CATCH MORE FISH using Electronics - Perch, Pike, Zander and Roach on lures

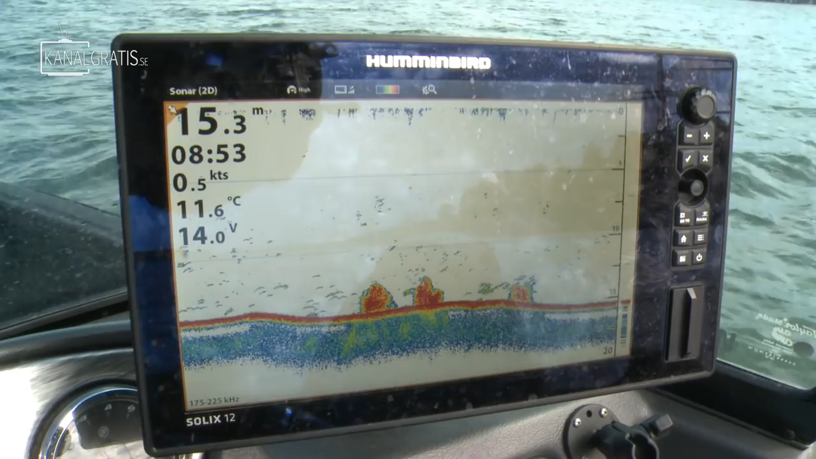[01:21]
On screen: depth 15.3 m, water 11.6°C, speed 0.5 kn
but it's pending between 14 and 15 meters over here. So we have a lot of bait fish here on the bottom, but let me know in the comments,
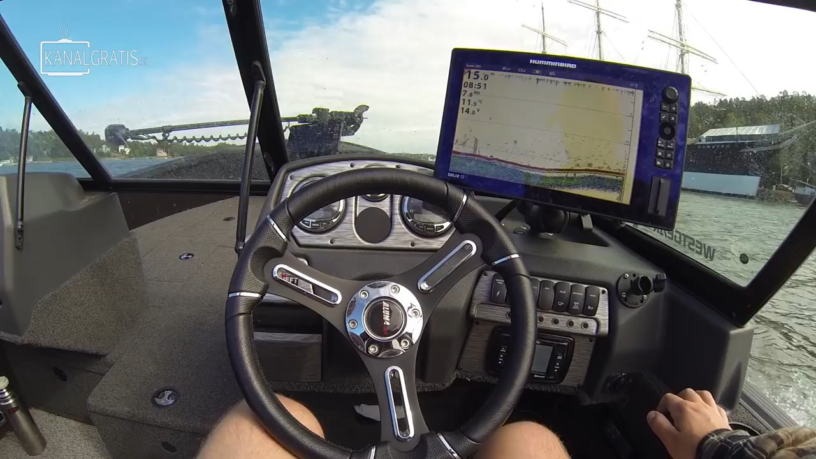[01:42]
And what you see on the screen is most probably herring, because we're fishing in the Scandinavian archipelago.
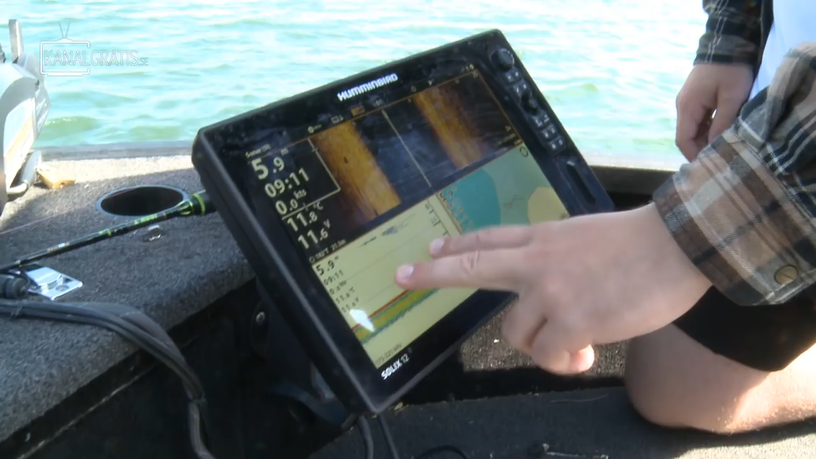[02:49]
So as you can see over here, we have a really hard bottom over here. There's no structure or anything, but here, just as we speak, we have a lot of bait fish that just came in over here. So there's bait fish in the area, and we think we saw some perch over to our left.
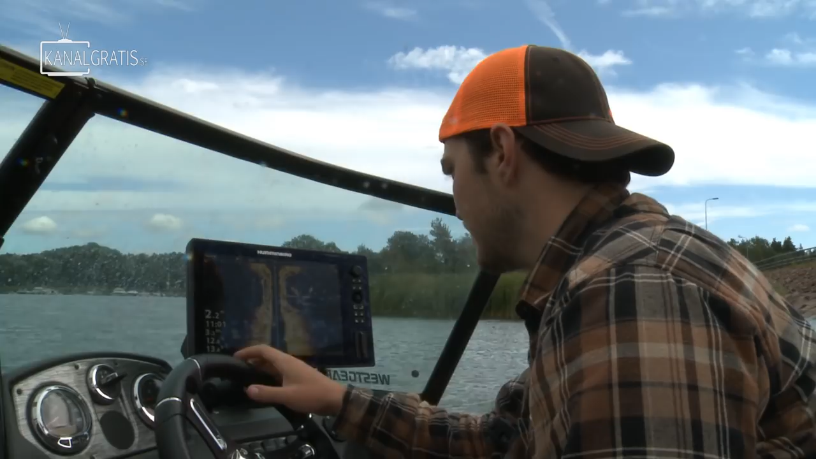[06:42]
Yeah, that's fish straight away. Oh man, look at that. Look at that, look at that drop off.
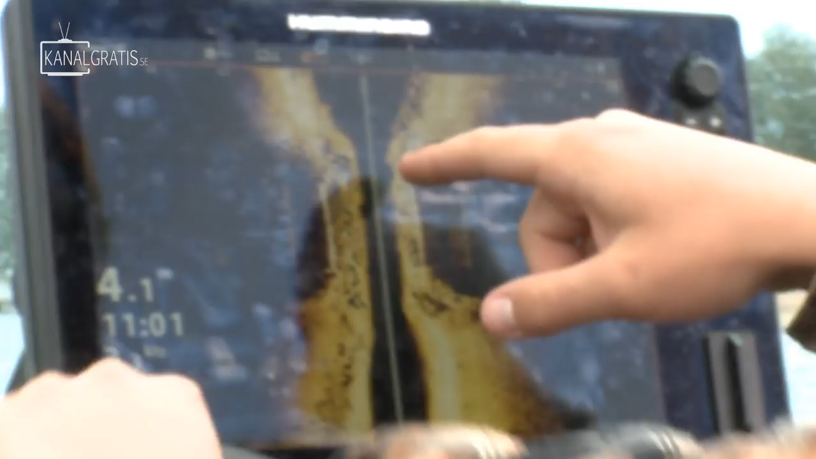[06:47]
Went from 1 meter to like 5 meters in an instant.
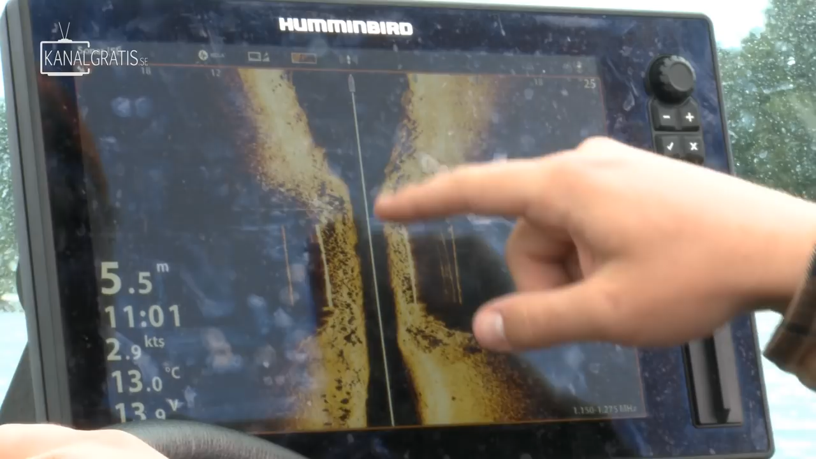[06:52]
On screen: depth 5.5 m, water 13.0°C, speed 2.9 kn
And this is perch. This is so much perch. So we're gonna spot lock up over here
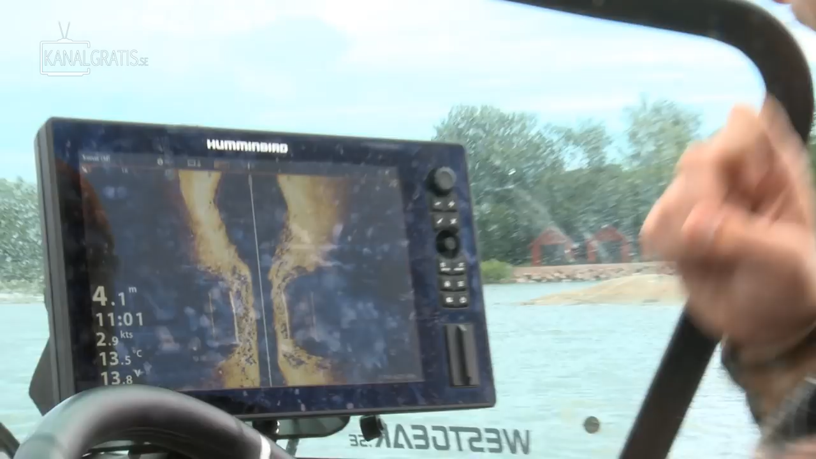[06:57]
On screen: depth 4.1 m, water 13.5°C, speed 2.9 kn
so that we can fish down on the perch in this strong wind.